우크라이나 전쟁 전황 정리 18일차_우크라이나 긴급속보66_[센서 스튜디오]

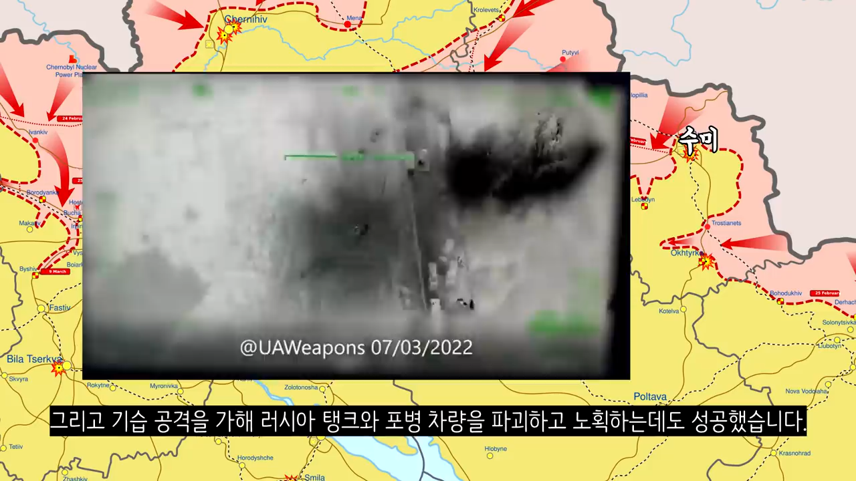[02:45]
그리고 기습 공격을 가해 러시아 탱크와 포병 차량을 파괴하고 노액화한 데도 성공했습니다.
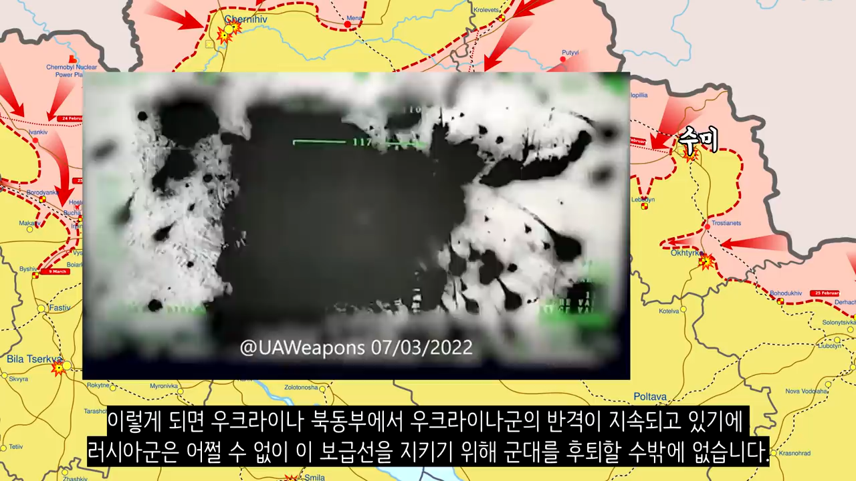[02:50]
이렇게 되면 우크라이나 북동부에서 우크라이나군의 반격이 지속되고 있기에, 러시아군은 어쩔 수 없이 보급선을 지키기 위해 군대를 후퇴할 수밖에 없습니다. 러시아군은 3월 12일 하르키우에서 남동쪽으로 떨어진 이준 북부지역을 점령했습니다.